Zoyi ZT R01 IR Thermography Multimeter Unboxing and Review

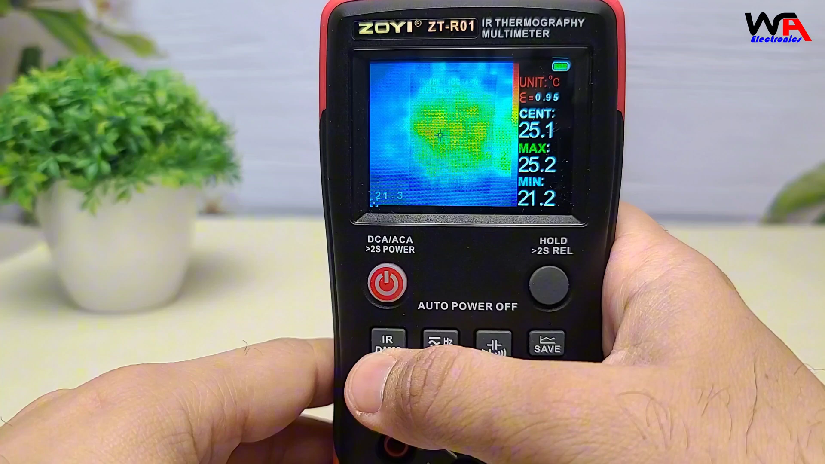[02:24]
On screen: max 25.2°C, min 21.2°C
with a minus 20 degrees Celsius to 550 degrees Celsius range.
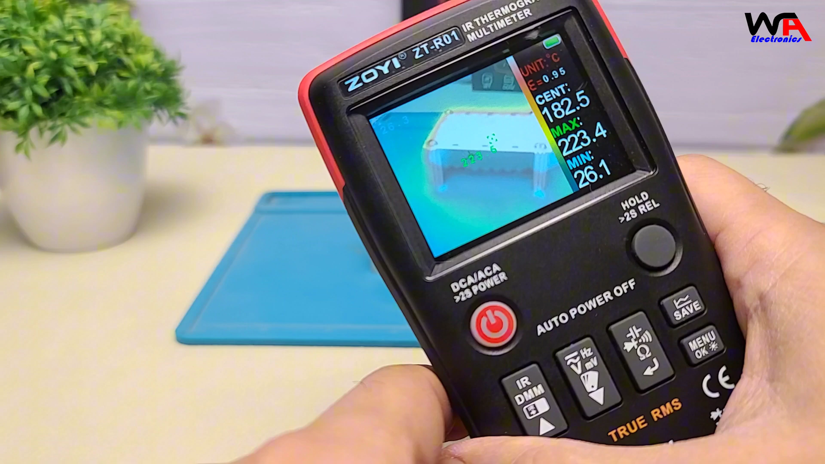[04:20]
On screen: spot 182.5°C, max 223.4°C, min 26.1°C
It's perfect for identifying hotspots and electrical components.
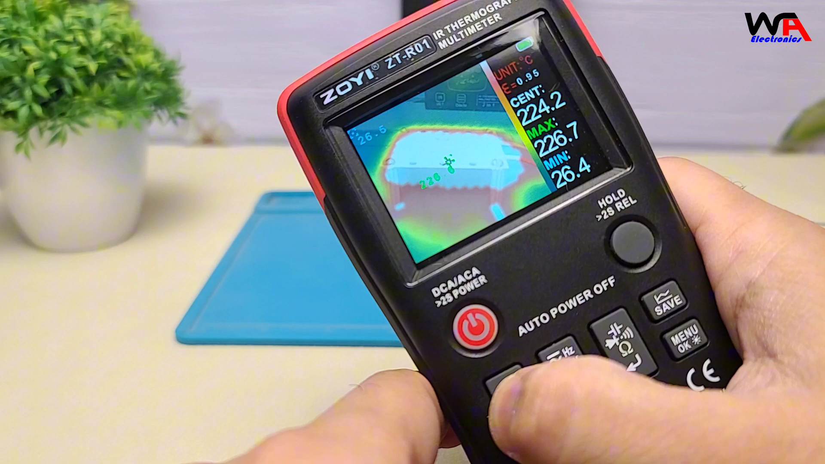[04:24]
On screen: spot 224.2°C, max 226.7°C, min 26.4°C
The device provides four color palettes and adjustable fusion between infrared and visible light for detailed analysis. Watch this.
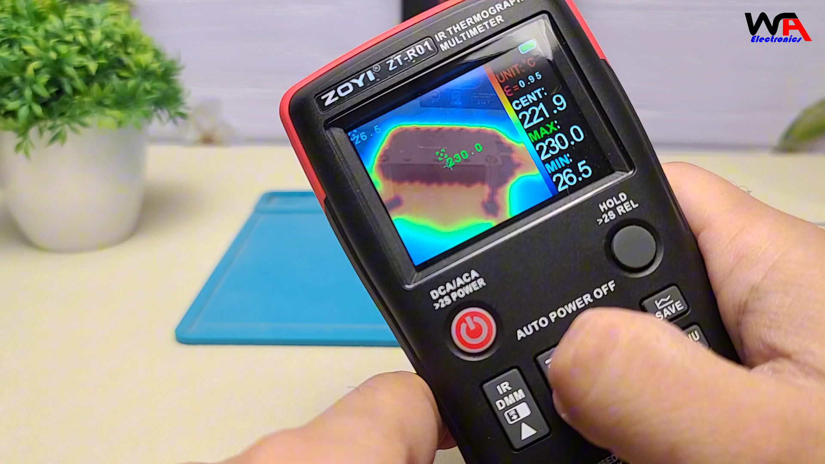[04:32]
On screen: max 230.0°C, min 26.5°C
The thermal camera highlights hotspots instantly. The heater is hitting 232 degrees Celsius here. While the resolution isn't flyer level, it's impressive for troubleshooting electrical faults or HVAC issues on a budget.
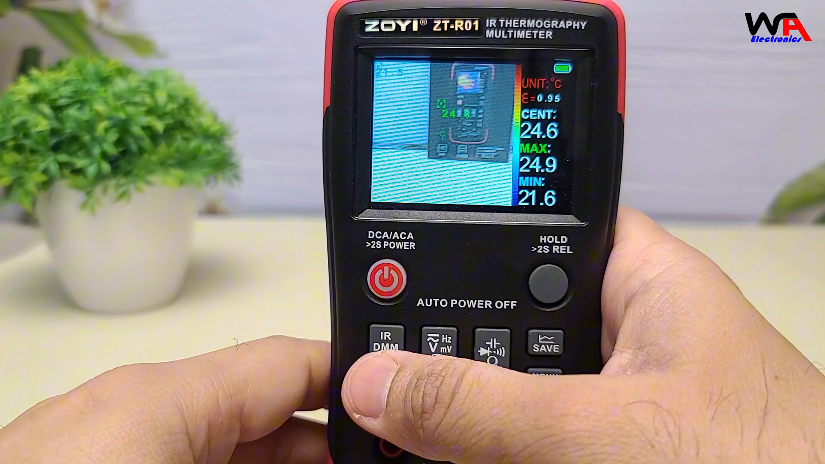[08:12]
On screen: max 24.9°C, min 21.6°C
While useful, the 32x32 thermal imaging resolution is lower compared to dedicated thermal cameras.